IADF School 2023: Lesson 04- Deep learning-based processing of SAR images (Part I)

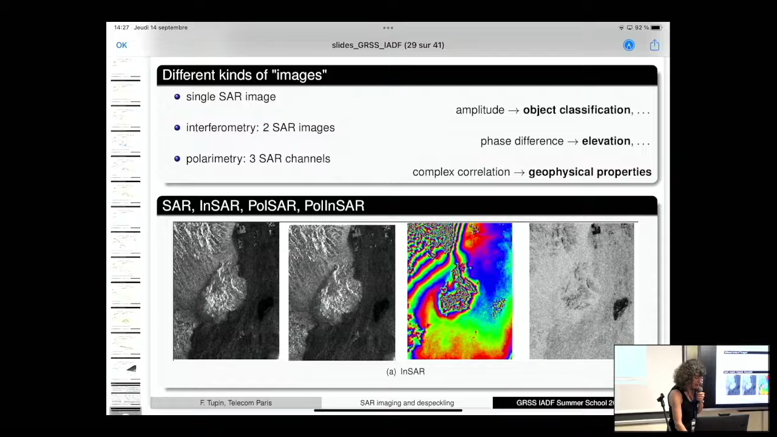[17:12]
It's two different acquisitions, because it's these two acquisitions, you see, they have to be separated by some distance, right?
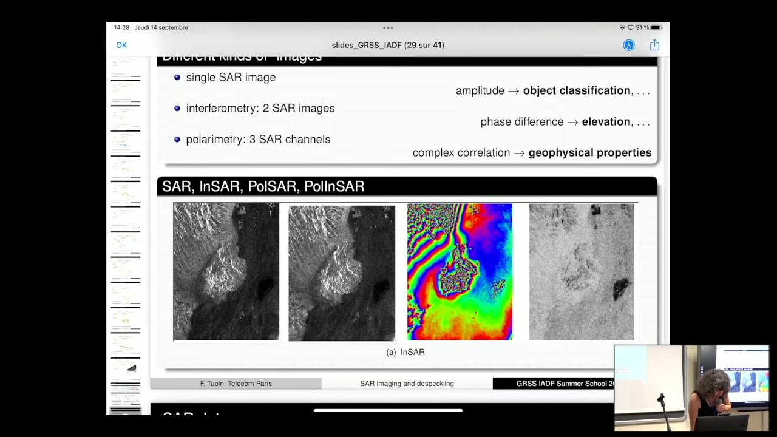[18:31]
About the fact that the phase, you can trust it or not, okay? That was for interferometry, so you have two SAR images, two complex SAR images, and the polarimetry, this time, you have three channels.
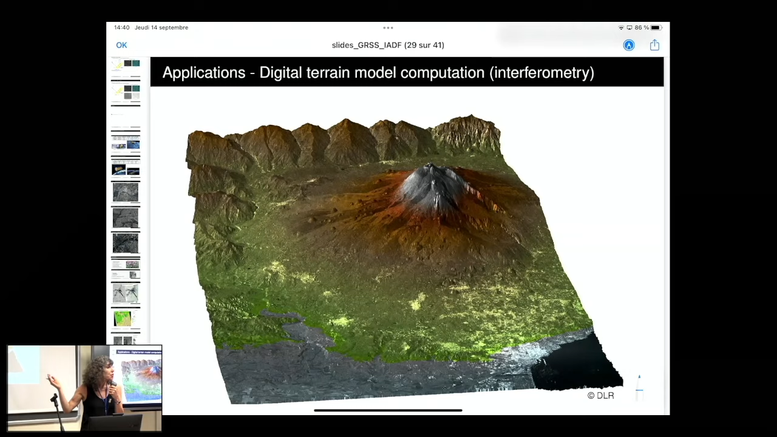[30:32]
But as I told you, interferometry is a major success of radar star imaging. And you can do elevation models and so forth. And you can also use this kind of data to do a ground movement monitoring.
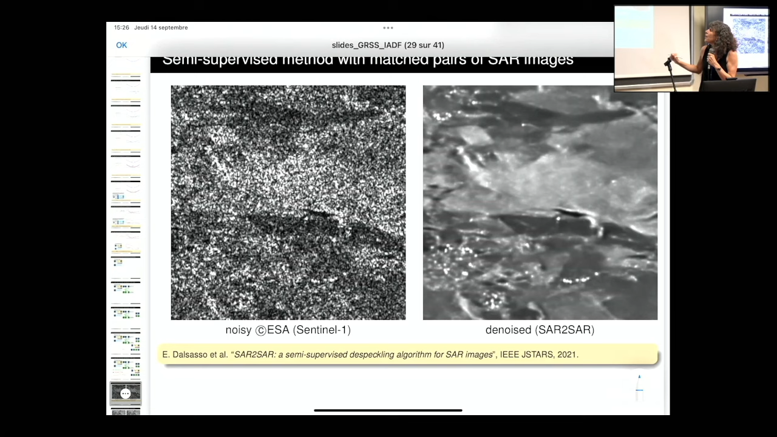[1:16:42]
And okay, we have put the weights of the network, and it's also working for things that maybe interest more people, which is GRD product.